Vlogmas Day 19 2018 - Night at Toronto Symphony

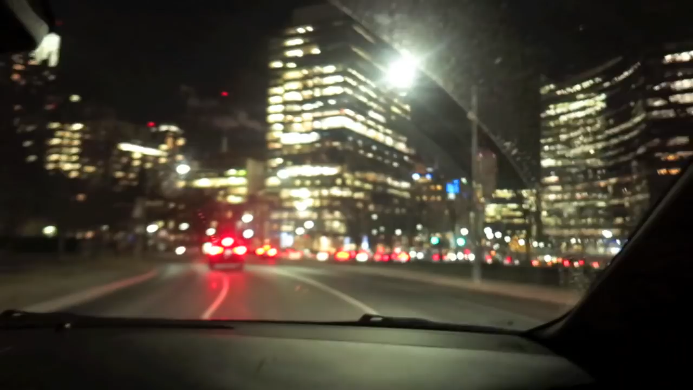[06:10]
Now I know about... We are on Queen Street. No. We're on University. We're on University in Toronto. University Avenue. University Street. Avenue, I believe. And I just wanted to show you the Sick Kids Hospital lights. They did up the front of the hospital. So gorgeous. It's... You can see it from here, almost. Across the street is beautiful too, but I can only show you one thing.
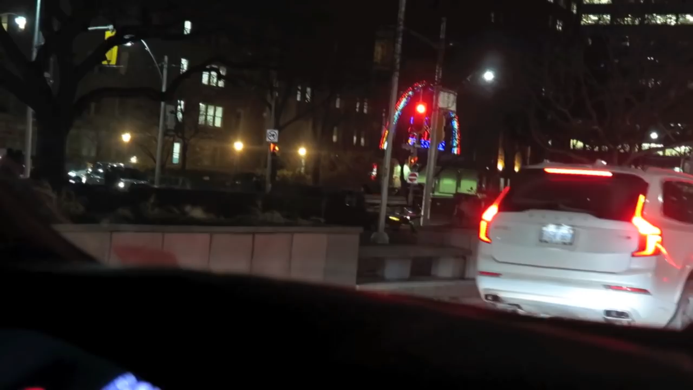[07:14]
Isn't that pretty? How nice are the kids?
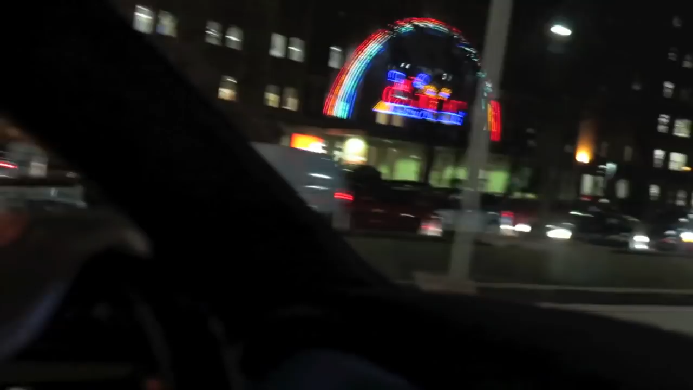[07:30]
You know? A little move, Van. There it is.